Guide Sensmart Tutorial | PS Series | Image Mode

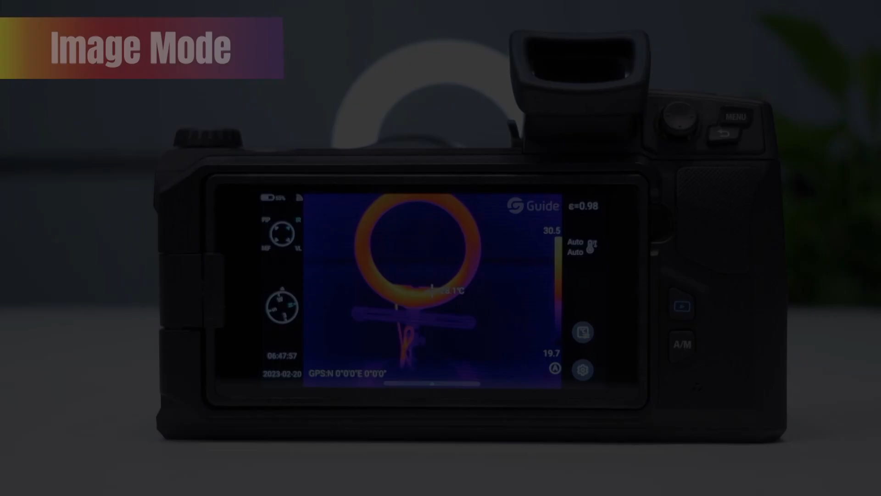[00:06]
This function is to adjust the image mode. Our thermal camera has four image modes, including eye mode,
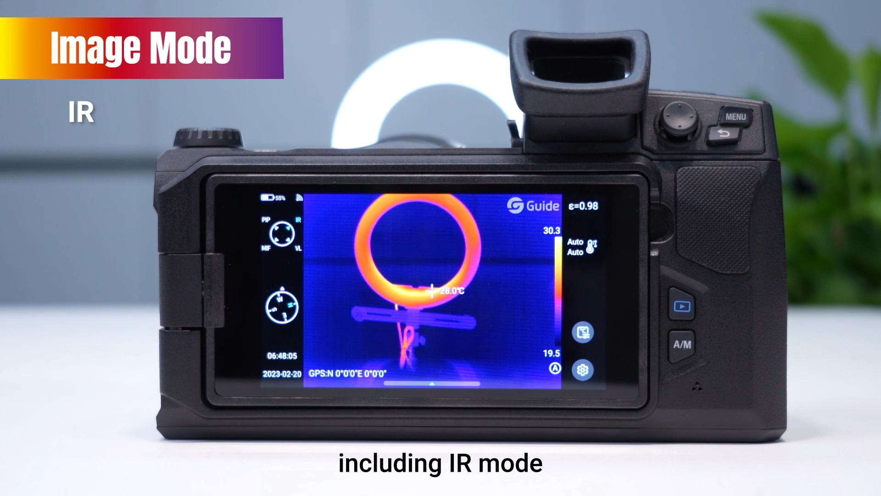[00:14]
VL mode, MIF mode, and PEP mode.
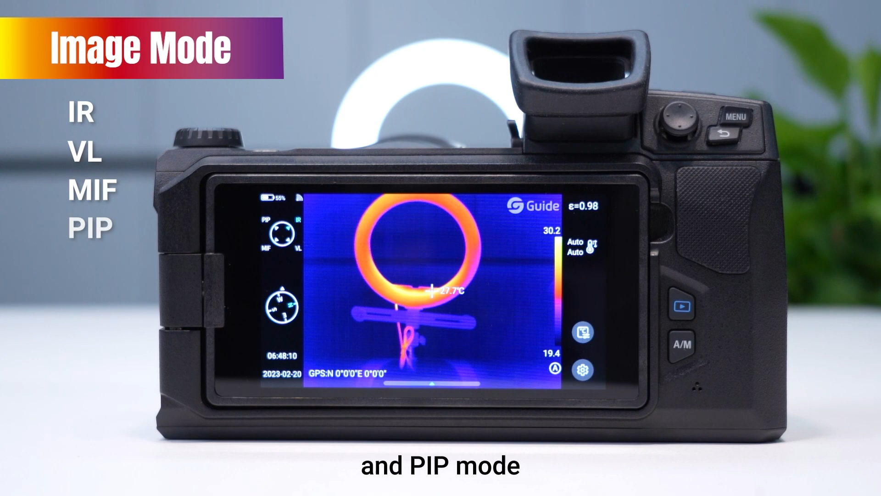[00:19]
What we see now is the eye mode.
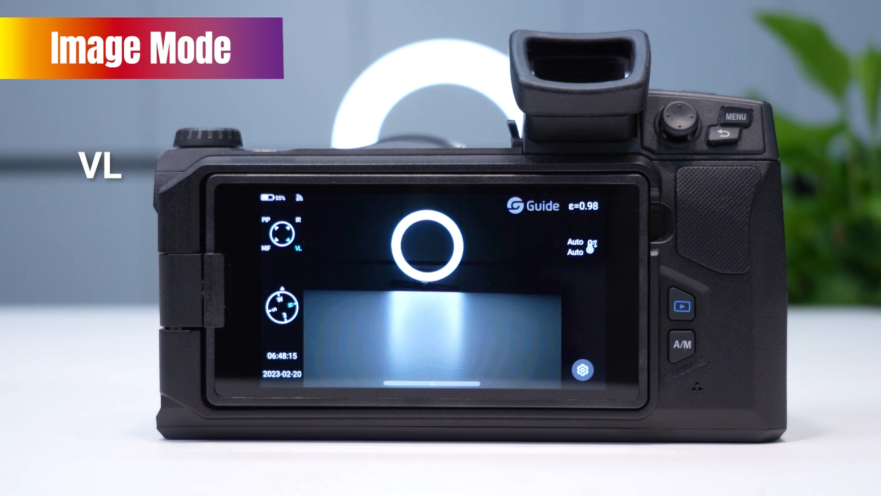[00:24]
And this is the VL mode. Under the MIF mode, you can adjust the fur and line by moving the fabric
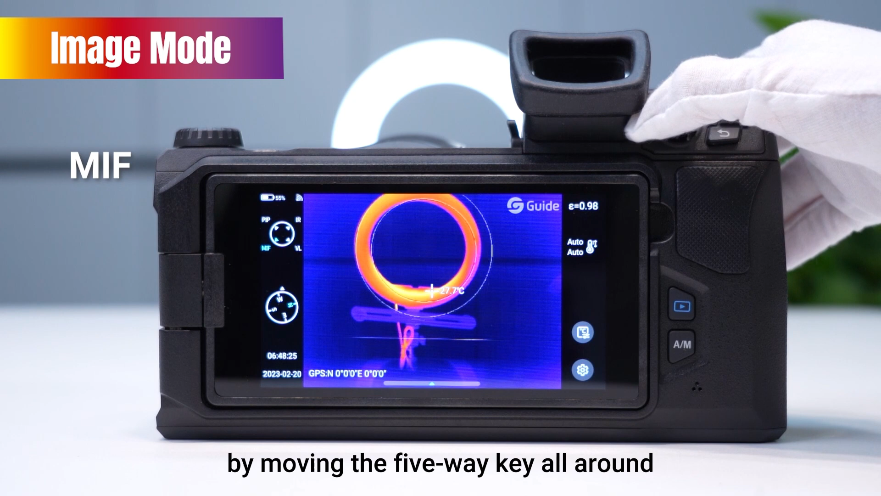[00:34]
around to make it reach the most suitable position.
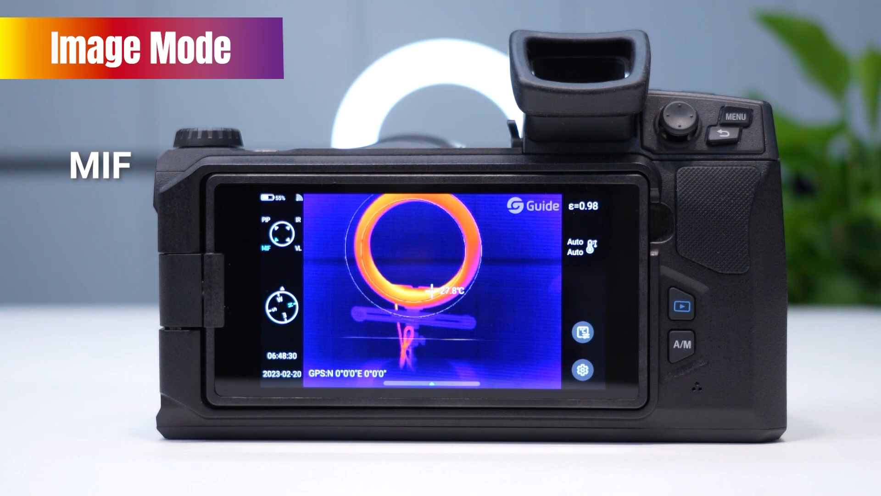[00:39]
The last one is the PEP mode. Click on the little arrow below and slide this wheel to adjust the transparency of the infrared image.